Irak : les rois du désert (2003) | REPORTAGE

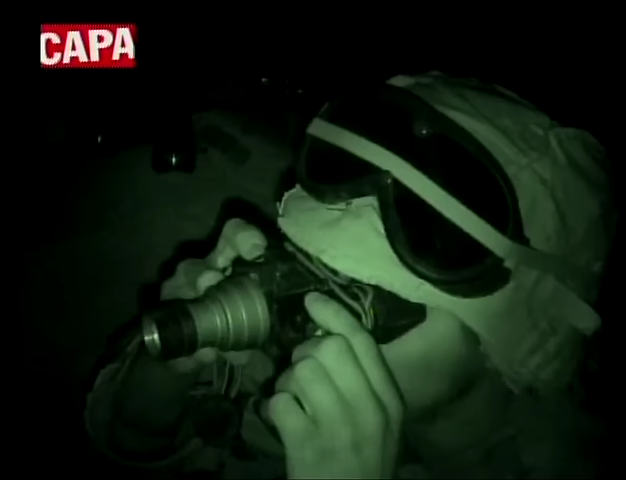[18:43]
Chaque Marine est équipée de lunettes à intensification de lumière. Ce soir, la sentinelle a 20 ans.
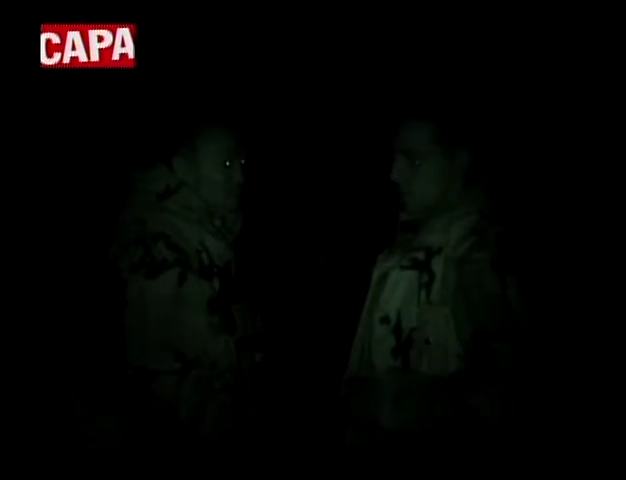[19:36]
Certains Marines sont plus nerveux. Et plus on approche de Bagdad, plus les alertes au gaz se multiplient.